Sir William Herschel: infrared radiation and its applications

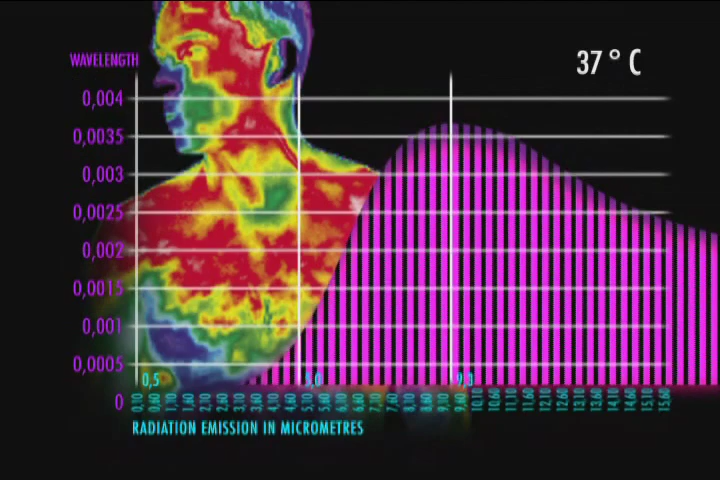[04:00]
Maximum radiation is emitted at about 9.3 micrometers, and we can only see this radiation with an infrared camera.
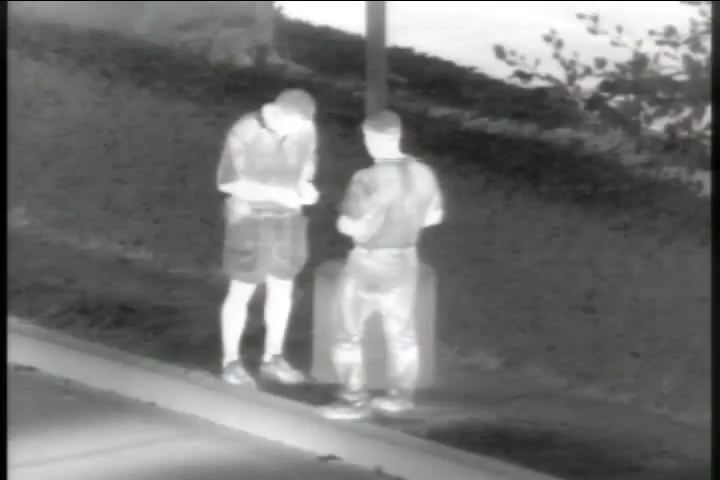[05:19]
will measure the amount of infrared radiation falling on its detector.
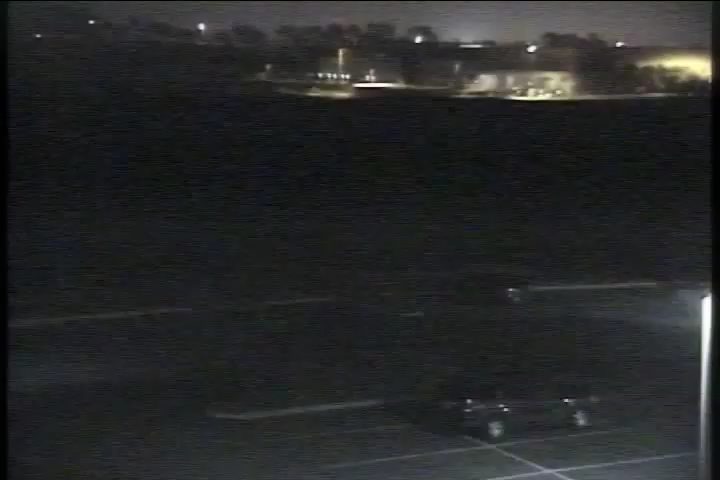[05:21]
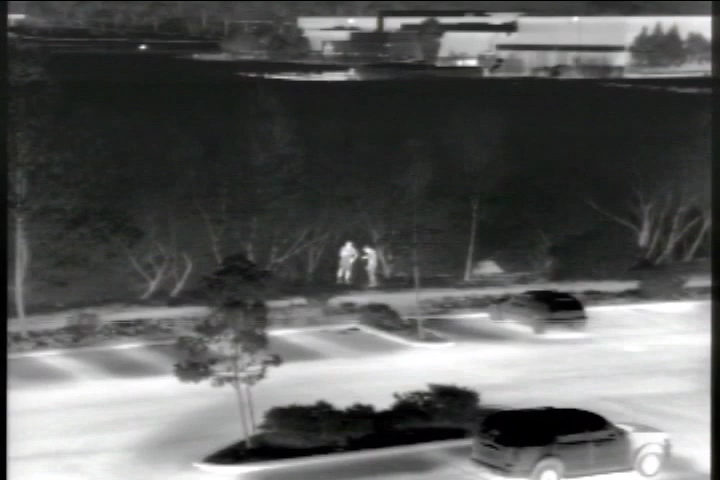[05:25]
Based on the differences in radiation, thermal imaging cameras can produce a clear thermal image even in total darkness.